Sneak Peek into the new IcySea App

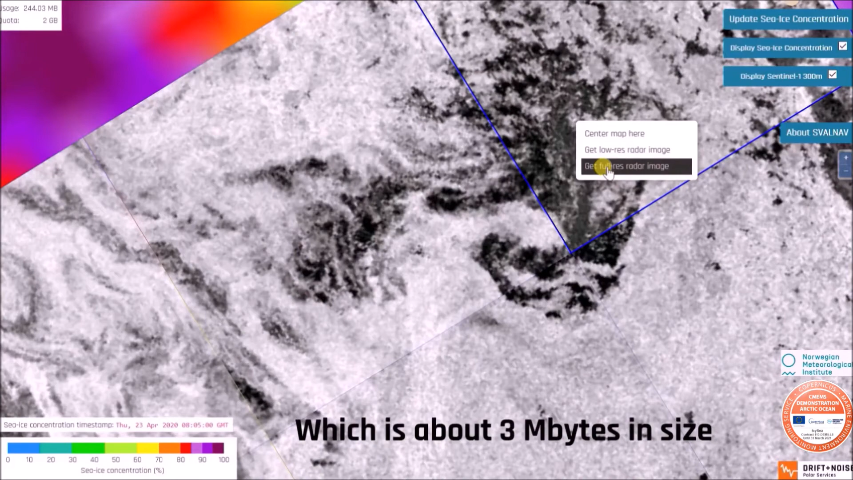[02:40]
Right click again on the tile and get full respiratory images.
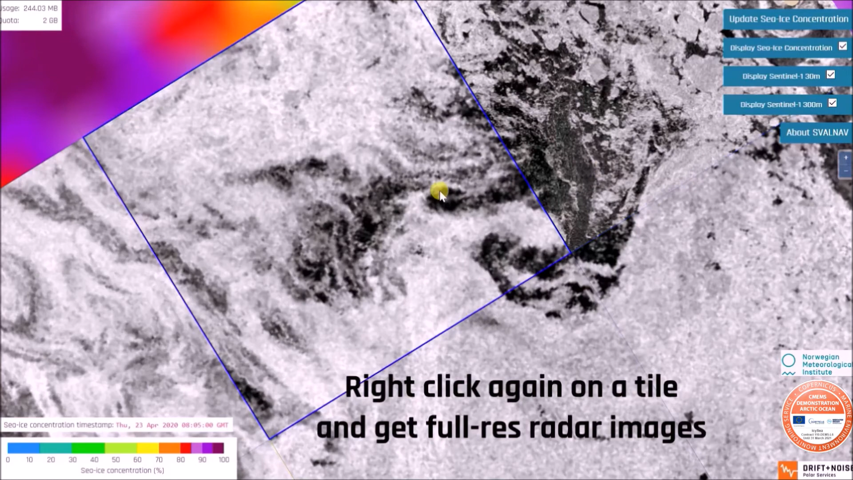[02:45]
Now you can clearly identify individual ice
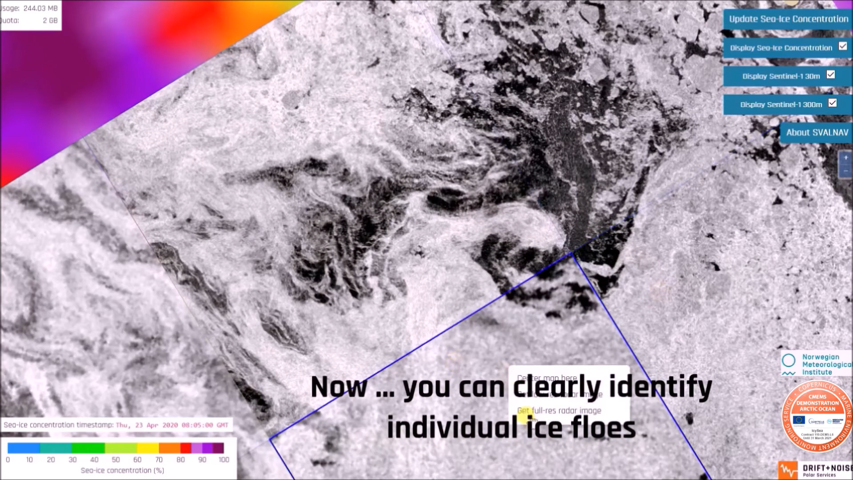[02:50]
flows and open water and cracks in the closed ice cover.